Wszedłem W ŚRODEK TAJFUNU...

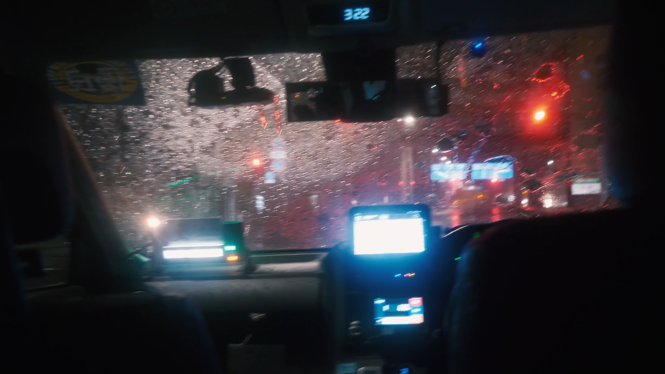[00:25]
Taką pogodę można zobaczyć w Tokio tylko raz na kilka lat.